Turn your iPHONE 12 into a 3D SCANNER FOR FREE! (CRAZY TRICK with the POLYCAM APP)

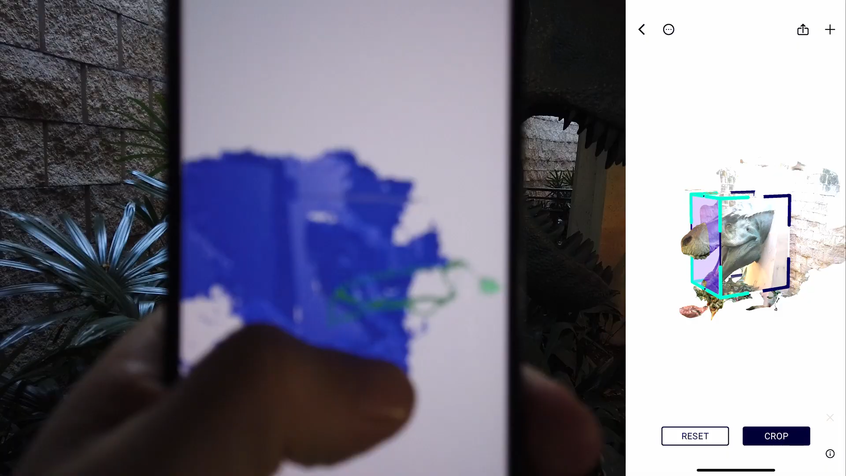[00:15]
you can use the LiDAR sensor in your phone to take any space and turn it into a 3D model that you can use for all kinds of applications, including making your own films.
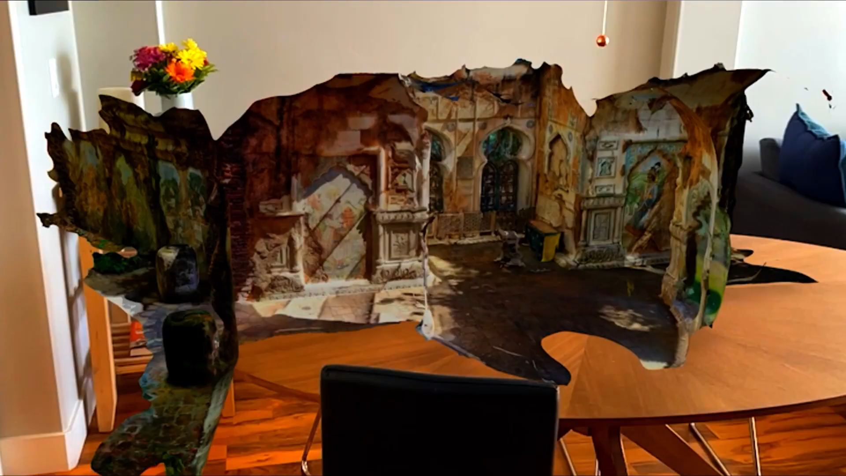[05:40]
And that's when I opened up the app and found the coolest feature. The most impressive thing about what LiDAR technology can do is it actually can measure out the distance with a very accurate scale.
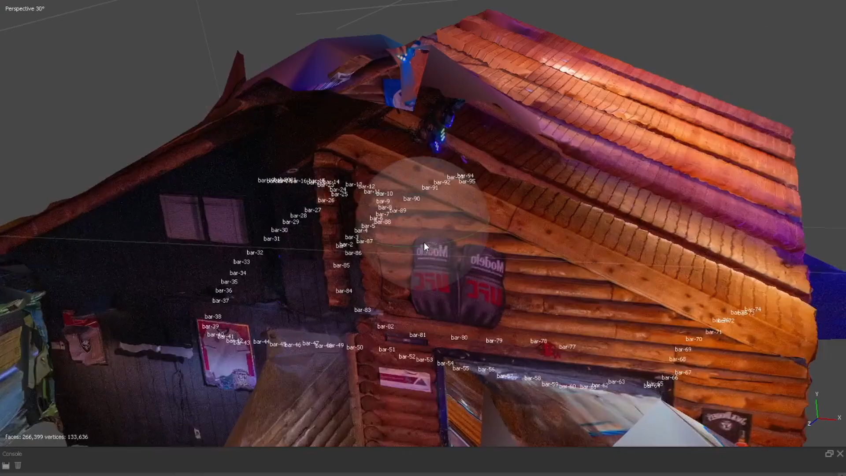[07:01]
I used a camera, I processed it through Agisoft's Metashape,